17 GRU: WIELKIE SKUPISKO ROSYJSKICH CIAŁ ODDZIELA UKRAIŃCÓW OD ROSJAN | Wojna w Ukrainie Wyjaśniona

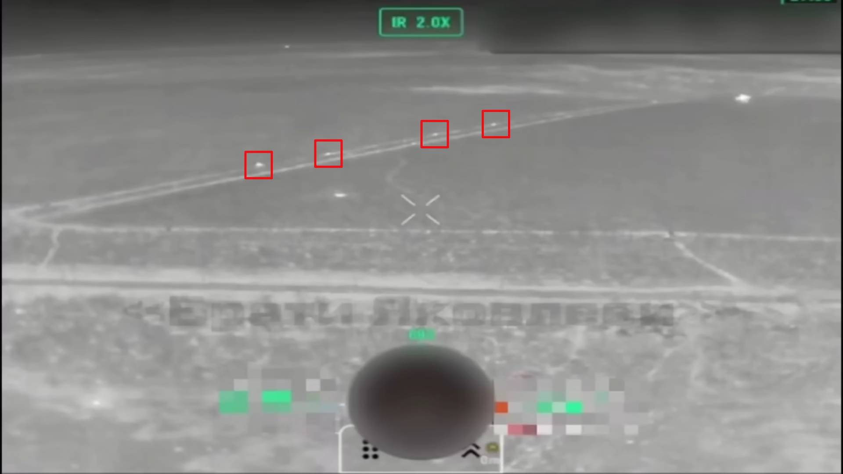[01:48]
Niektóre jednostki szturmowe są nadal wspierane przez wojska zmechanizowane, chociaż Rosjanie nie używają już wielu jednostek. Nagranie sprzed kilku dni pokazuje, że Rosjanie wysyłają od 3 do 4 opancerzonych wozów bojowych na linię kontaktu, ponieważ kolumna jest mała i udaje jej się dotrzeć do frontu. Jednak ponieważ Rosjanie za każdym razem używają tej samej trasy, ukraińskie jednostki artyleryjskie mają swoje działa skierowane na te trasy przez cały czas.
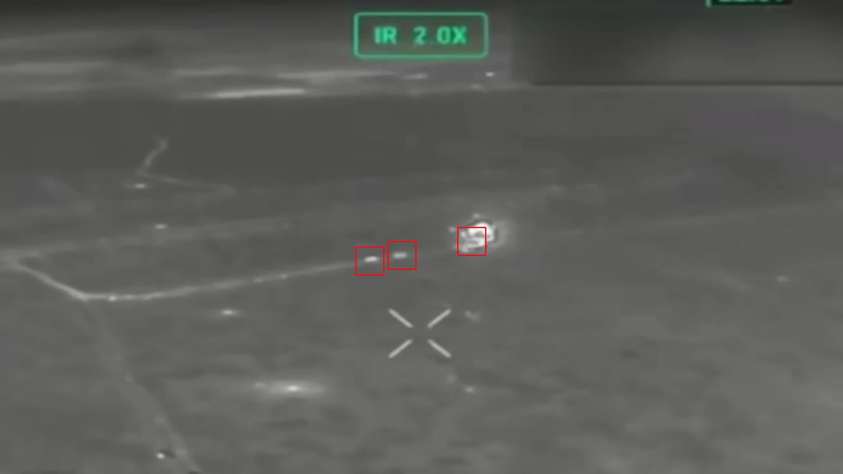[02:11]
Więc w momencie, gdy Rosjanie wejdą w ten region napotykają przytłaczający ostrzał artyleryjski. Niektórym rosyjskim żołnierzom udało się dotrzeć do linii drzew i rozpocząć walkę.